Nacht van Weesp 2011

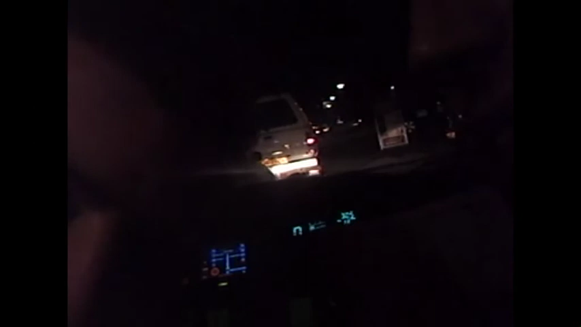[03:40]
Ik ben benieuwd of het op de computer wordt, zou ik niet filmen. Maar hij ziet daar die Jeep zie ik wel in het beeld. Dus hij richt wel naar voren in ieder geval. Ja, ja.
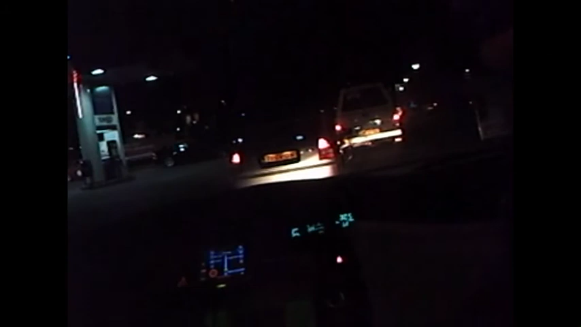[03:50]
Nou, we zijn in Meidrecht, mocht ik willen. Nee, dat is naar rechts genoeg.